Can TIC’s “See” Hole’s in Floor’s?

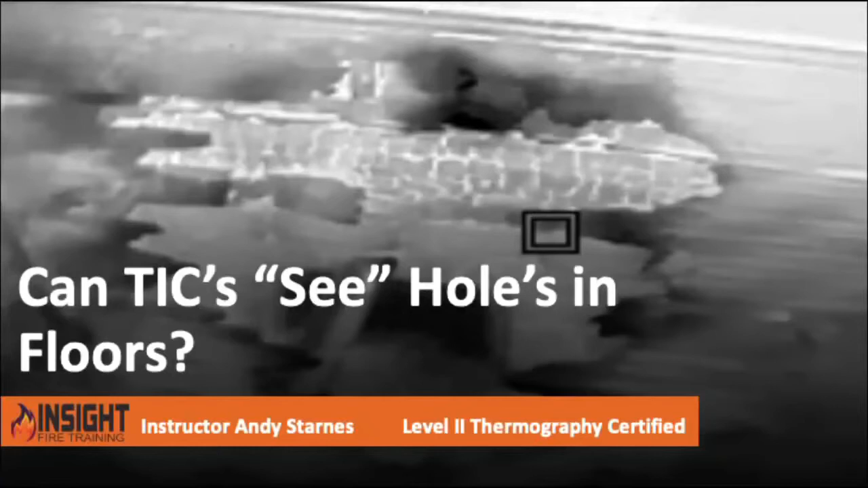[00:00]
A hole in the floor in a residential structure will not be a circle or square. It'll be an irregular pattern because of burn patterns. It burns in irregular shapes. In this case there was carpet over the floor but in between engineered wood I-beams that had already failed due to the severity of fire underneath it which created this pooling effect known as a cavity effect.
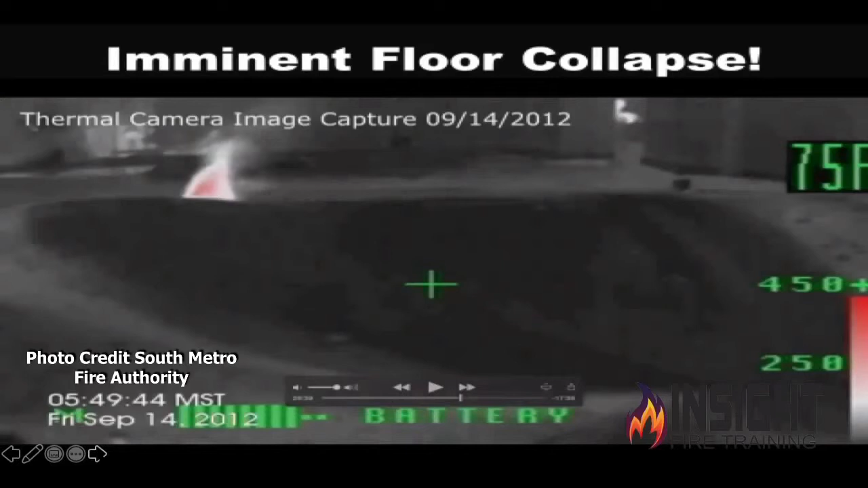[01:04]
What I learned through thermal imaging use is that it creates contrast temperature difference which allows me to see things I wouldn't normally see and if I wait just a few seconds if there is a low spot in the floor the water will pool creating what's known as a cavity effect which creates a dark spot which tells me don't step there.
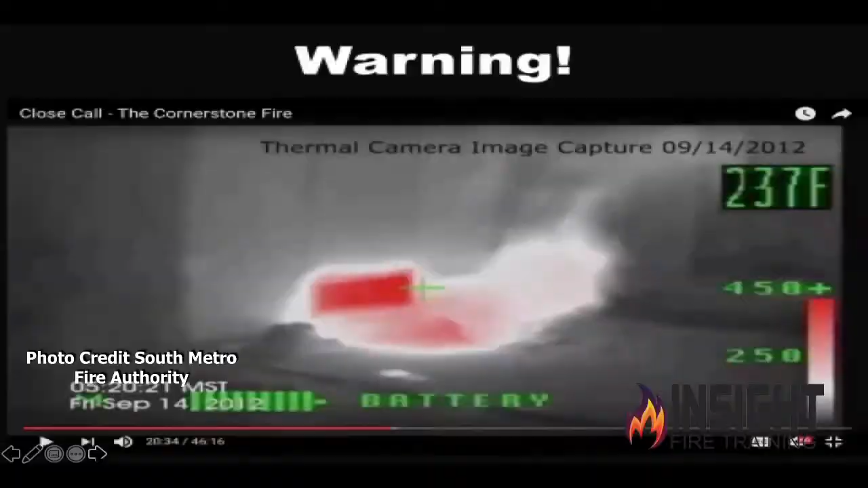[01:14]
On screen: spot 237°F
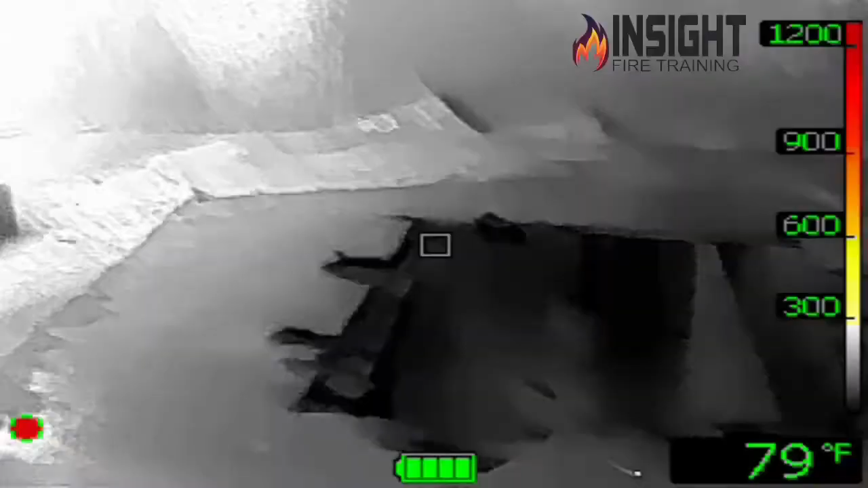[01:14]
On screen: spot 79°F
So let's look at an example. This is an actual hole cut in the floor in the college dormitory with a heat source to the left of it.
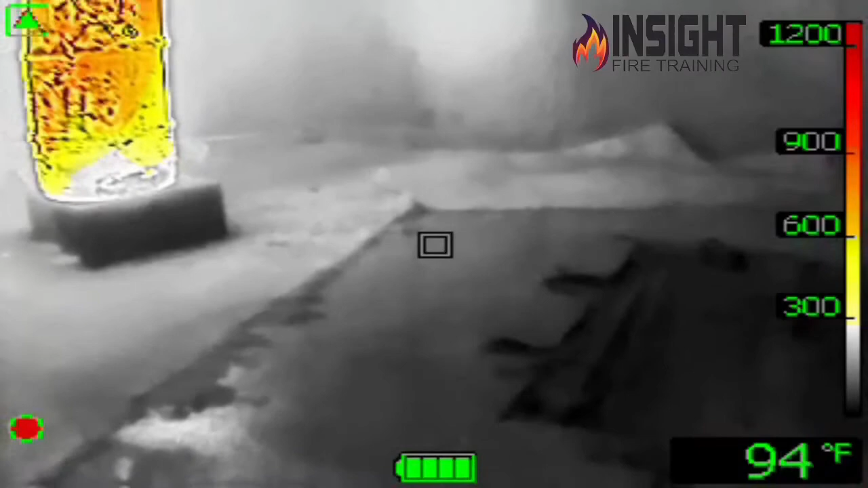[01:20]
On screen: spot 94°F
When the camera switches to the low sensitivity the hole in the floor is not very clear.
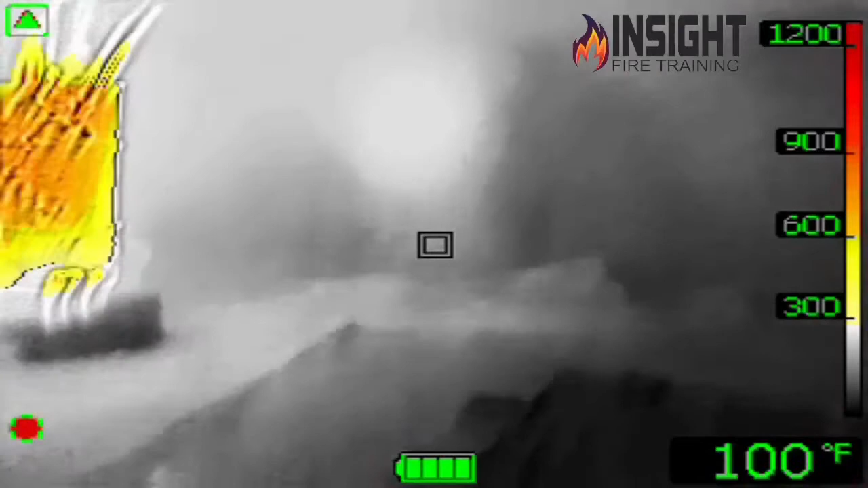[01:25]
On screen: spot 100°F
When the camera switches to high sensitivity which means low
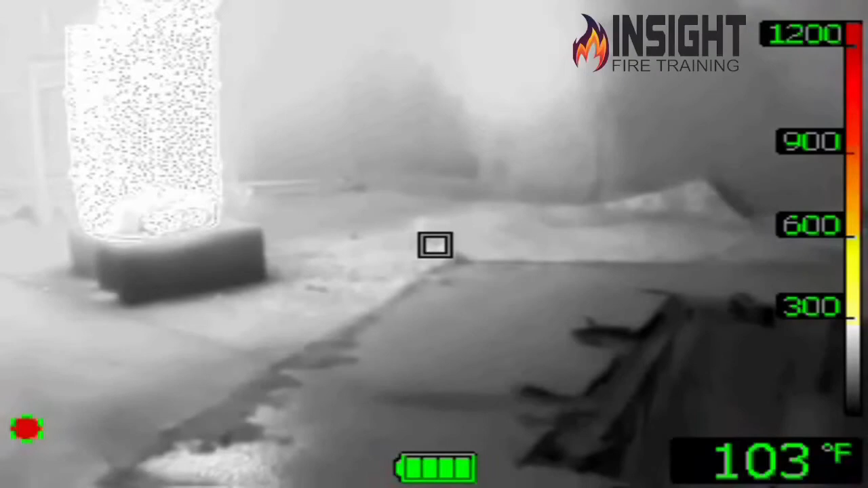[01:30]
On screen: spot 103°F
temperatures and high sensitivity to detail the hole in the floor becomes more visible. This is why we teach to stay low with the camera and try to keep the temperature low.
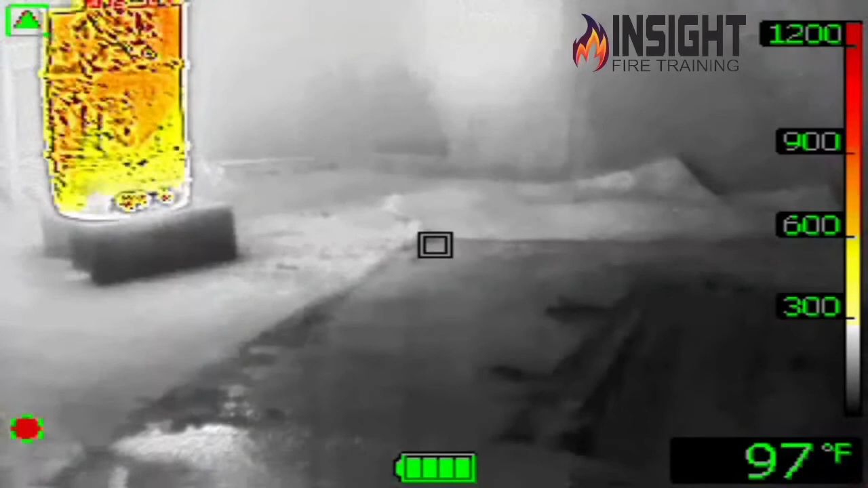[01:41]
On screen: spot 97°F
It's good for survivability and tentability of space. It also helps us with clarity and detail because the camera performs better typically in a lower temperature environment in regards to detail.
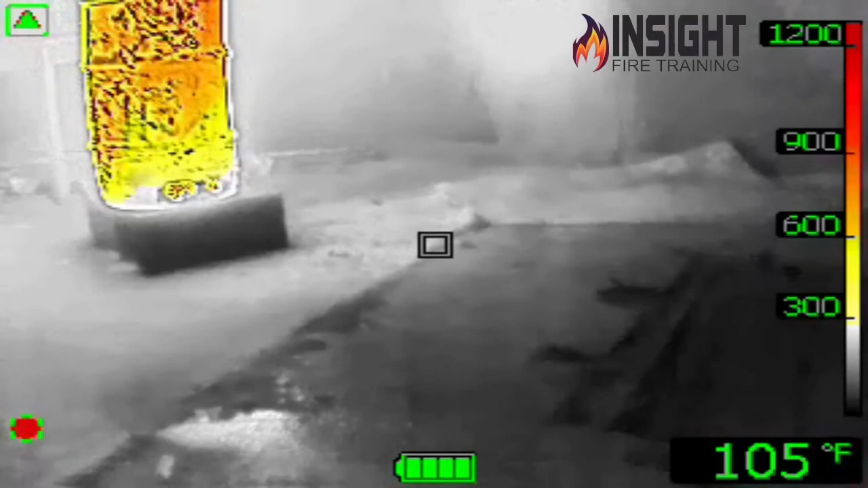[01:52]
On screen: spot 105°F
If you notice when the camera switches back here in a few seconds you will notice that at this very moment that hole becomes clear.
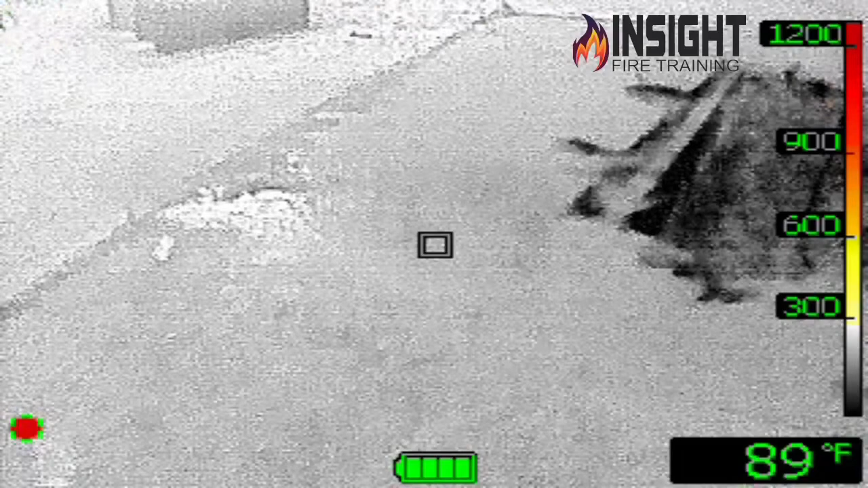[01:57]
On screen: spot 89°F
That's what we're trying to attain is better clarity.
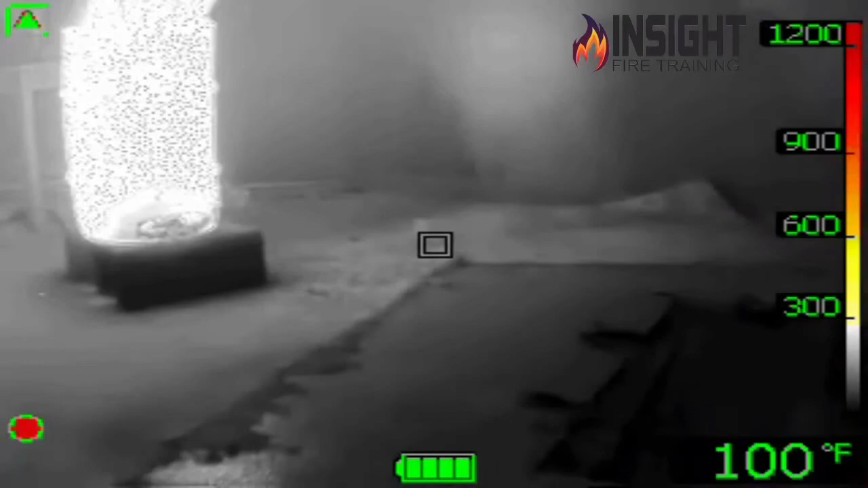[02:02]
On screen: spot 100°F
So this looks an actual fire ground example.
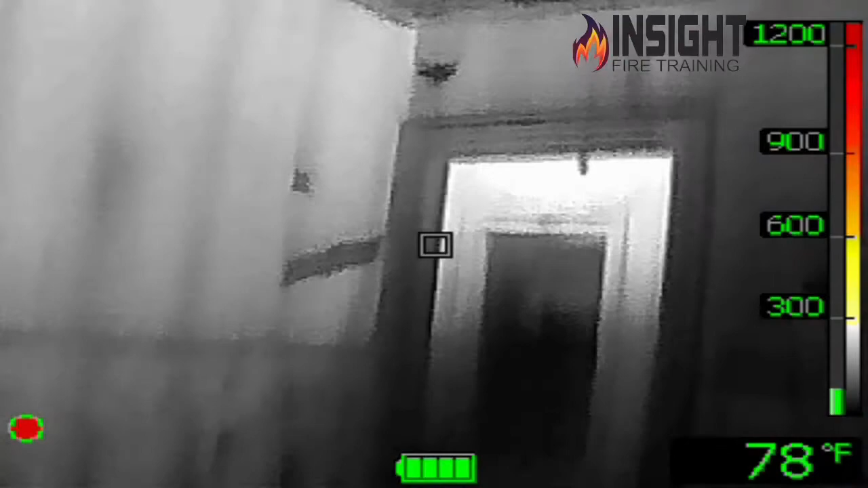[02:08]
On screen: spot 78°F
This was an abandoned house where a homeless individual had started a fire in the bedroom to stay warm.
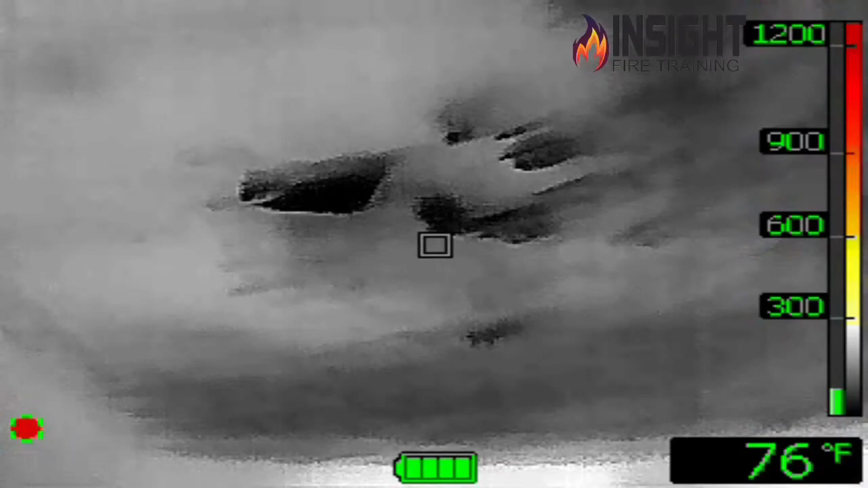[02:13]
On screen: spot 76°F
As we approach we're scanning the ceiling, scanning the walls, looking for any signs of heat. The floor looks pretty clear.
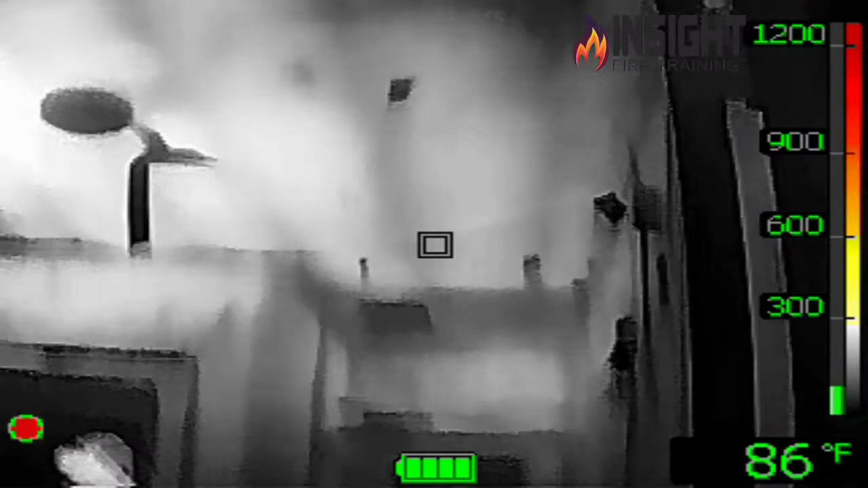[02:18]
On screen: spot 86°F
There's not any signs of any danger that you can see that's visible.
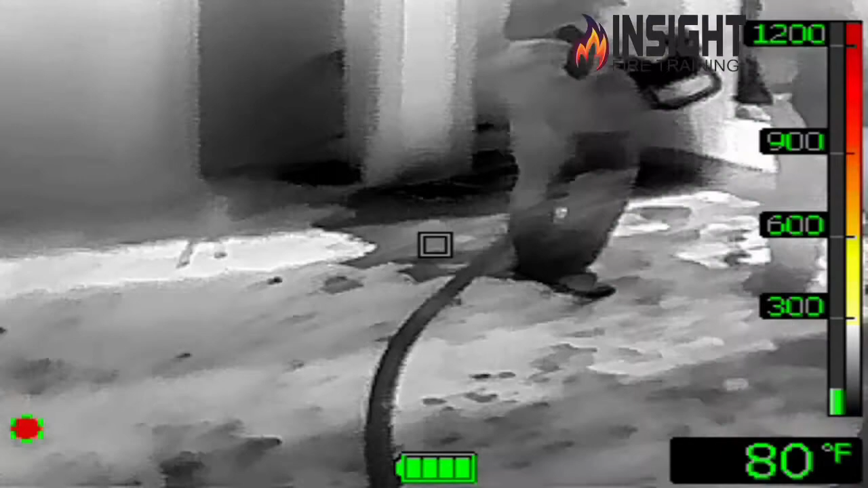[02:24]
On screen: spot 80°F
That's why it's difficult to see holes in floors with the camera per the studies.
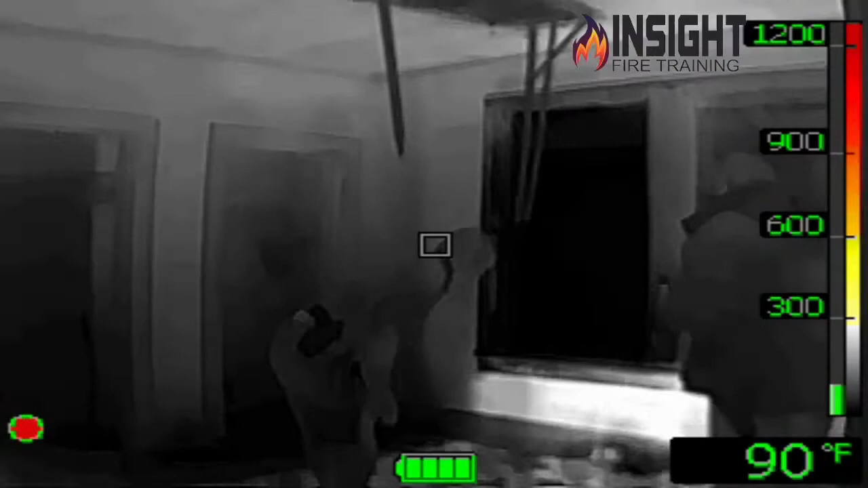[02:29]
On screen: spot 90°F
Most firefighters don't scan appropriately and they can blend in as you can see here. Remember in the beginning I said holes in the floors will have a jagged appearance.
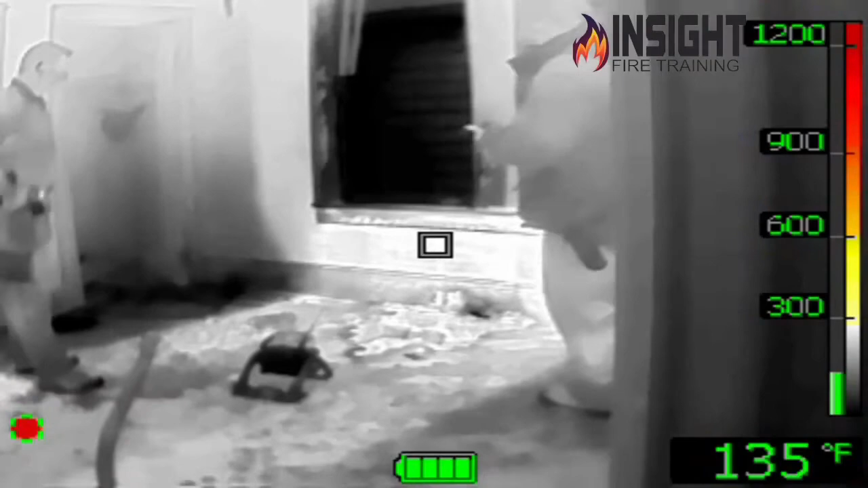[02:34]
On screen: spot 135°F
If you look really closely you could have seen that jagged edge line around where it burned through.
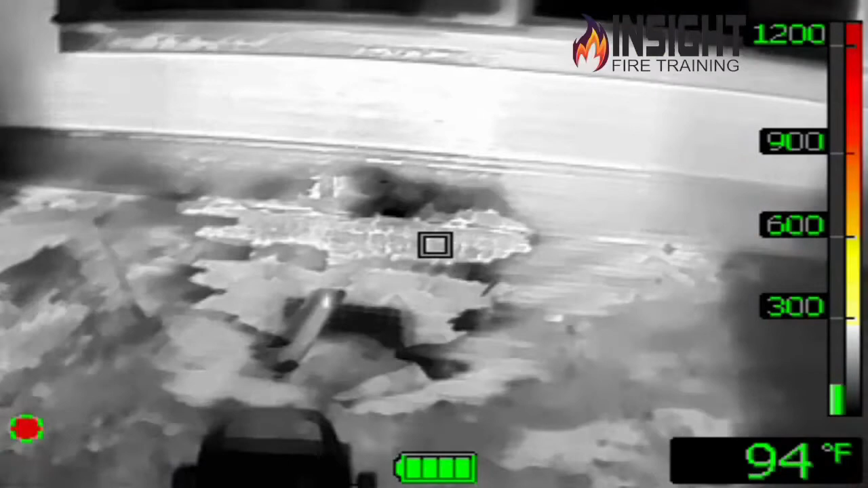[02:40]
On screen: spot 94°F
That's about a two-foot drop through the floor.